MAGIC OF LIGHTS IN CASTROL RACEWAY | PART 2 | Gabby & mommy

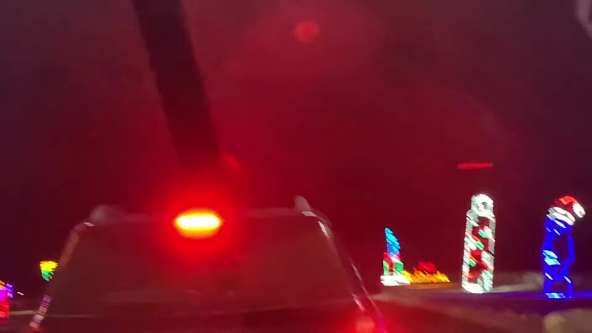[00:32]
this is really nice at night, and I wish you guys are with us to watch this beautiful light display.